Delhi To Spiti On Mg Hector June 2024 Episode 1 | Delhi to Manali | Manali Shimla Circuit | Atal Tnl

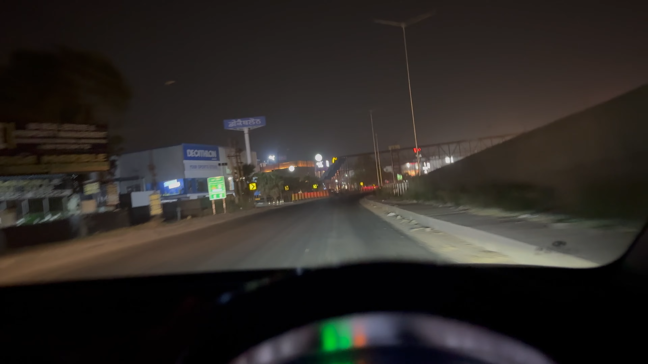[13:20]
स्टारबक्स भी आ गया, तो आई थिंक स्टारबक्स तो खुला नहीं होगा इस वक्त, कॉफी लेनी है क्या? ड्राइव थ्रू है, खुला भी है यार, भी आ रही है, अरे पुलिस भी होती है यहाँ पे। चलो गाइस मैं रख रहा हूँ फोन पता चला चलान कट गया,
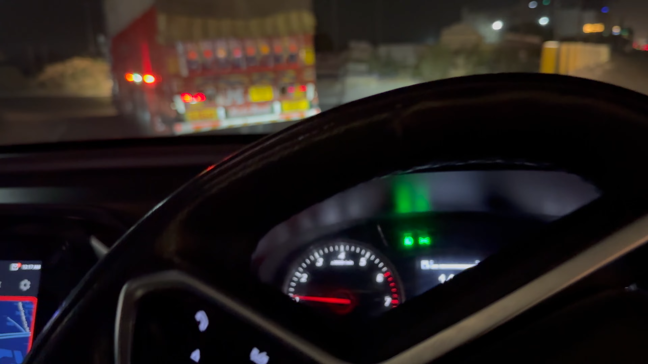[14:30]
ये जो बर्गर किंग आता है, हमने वहाँ से 2 कोल्ड कॉफ़ी उठा ली स्ट्रॉन्ग वाली, तो अब हम यहाँ से लेफ्ट ले लिया
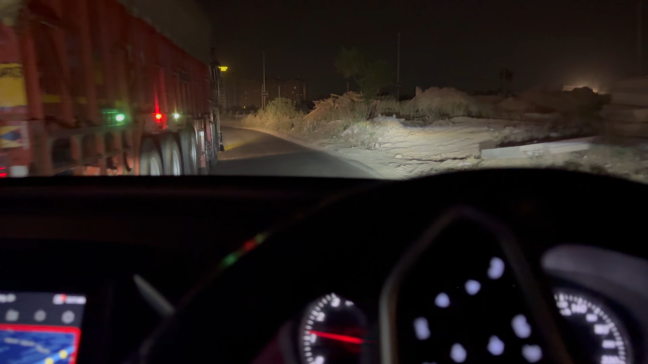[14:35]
और आंटी बोल रही है कि 600 मीटर तक स्ट्रेट जाना है,
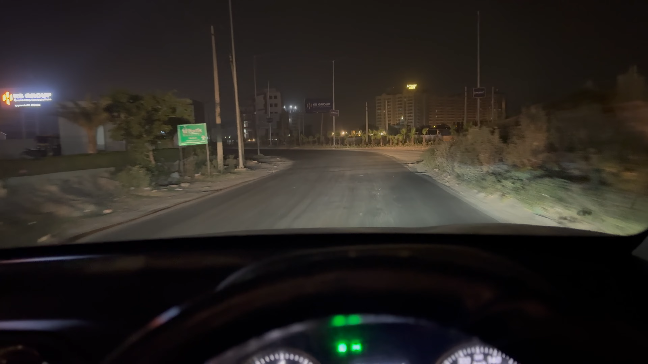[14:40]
बट स्ट्रेट हमें कुछ ज़्यादा मीटर्स तक ही जाना है, तो वहाँ से फिर हम एक और लेफ्ट लेंगे तो मनाली वाले हाईवे पर चढ़ जाएंगे।
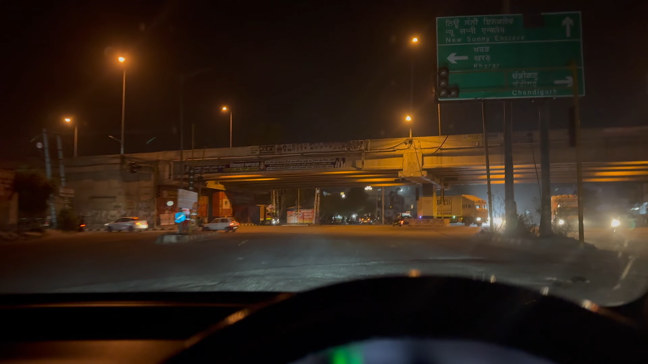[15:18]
तो वो लेफ्ट हम ले ले रहे हैं अकॉर्डिंग टू द GPS।
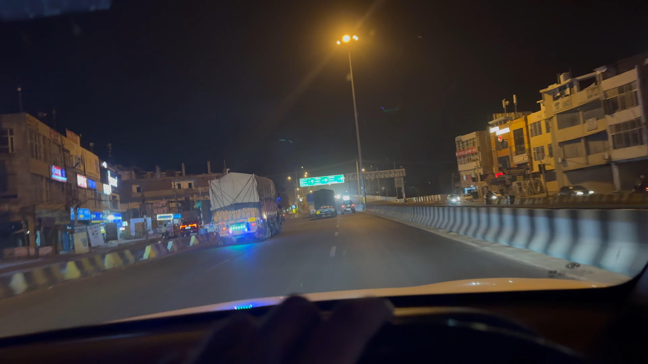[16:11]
चलो गाइस अब मिलते हैं आपसे मनाली में। टाइम हो रहा है 12:42 और ये सीधा रोड अब मनाली जाता है। म्यूट करो यार आंटी, आंटी बोलती रहेंगी नहीं तो। भैया बेल्ट बेल्ट उतार
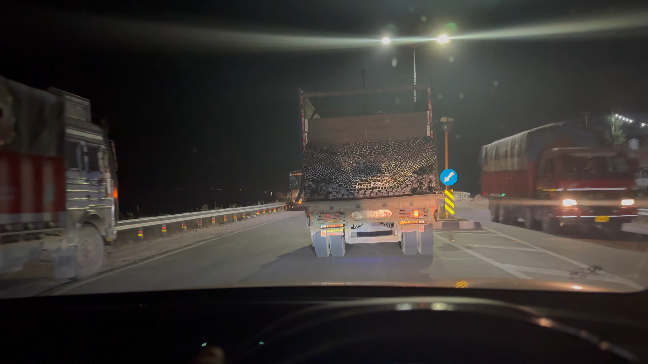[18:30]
तो गाइस मंडी का बस स्टैंड आ चुका है, ISBT मंडी।
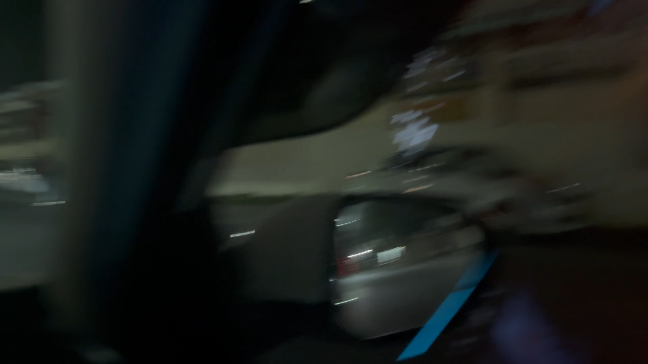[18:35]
तो हम मंडी पहुंच चुके हैं, इस वक्त टाइम हो रहा है 3:30 और मंडी में कुछ नज़ारा ऐसा है,
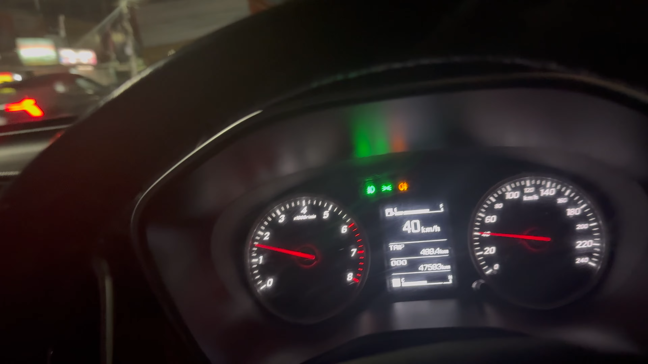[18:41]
आप देख सकते हो काफ़ी लंबा बस स्टैंड है, मतलब बड़ा बस स्टैंड है।
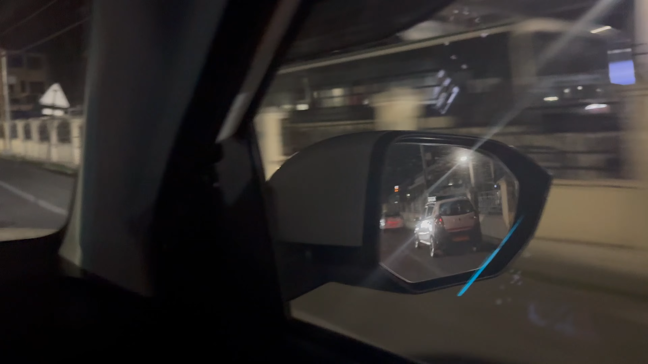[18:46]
तो अभी यहाँ पे कुछ दुकानें भी खुली रहती हैं रात में,
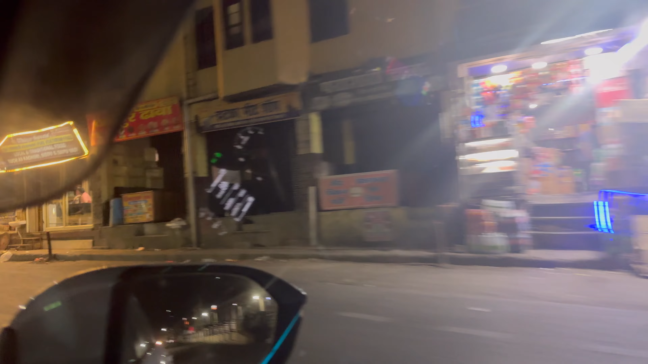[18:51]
अगर आपको कुछ लेना है तो आप ले सकते हो, ढाबे भी खुले हैं। तो आई थिंक ये रात भर खुले रहते हैं, और पेट्रोल पम्प भी है, पेट्रोल भी डलवा सकते हो आप।
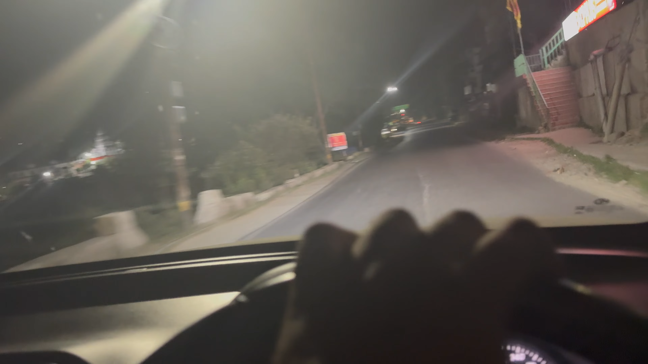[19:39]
तो बस बढ़ रहे हैं मनाली की ओर, देखते हैं कितनी देर में पहुंचते हैं मनाली। सो आपको अपडेट करते रहेंगे, बाकी यार कैमरेज बहुत हैं, तो कैमरेज से थोड़ा सा सावधान रह के चलिए।
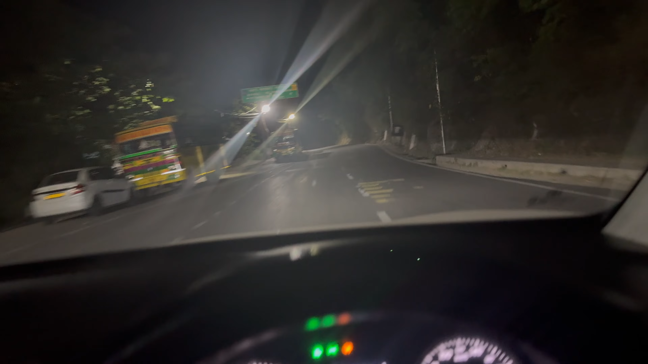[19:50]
पता नहीं क्या पहाड़ों पे भी आजकल कैमरे लगे हैं स्पीडिंग के, बताओ। गाइस वो देखिए, नीचे पानी है और ऊपर पहाड़ों पे आग लग रही है।
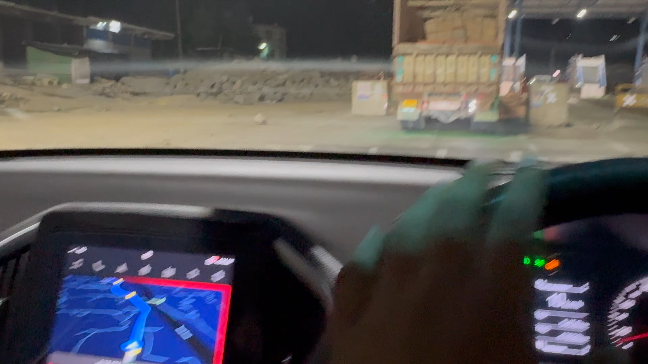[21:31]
टाइम हो रहा है इस वक्त 4:30 हो रहे हैं, तो ऑलमोस्ट हम अपने टाइम पे ही पहुंच गए हैं। बाकी ये 2 घंटे दिखा रहा है अटल टनल क्रॉस करने के बाद के, है ना।
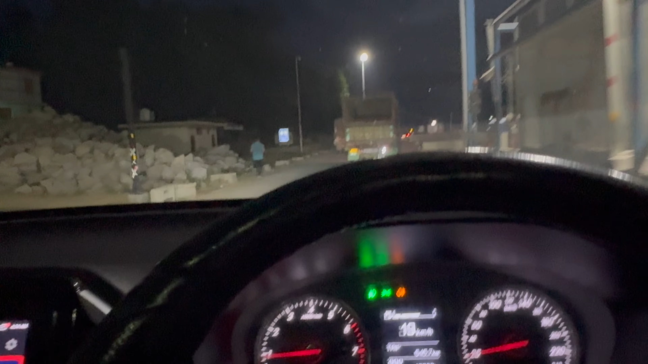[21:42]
तो बस अभी देखते हैं, टॉल तो कटा नहीं यहाँ से, क्योंकि वो ऊपर हुआ पड़ा था बैरियर, तो पता नहीं निकल गए हम लोग बच गए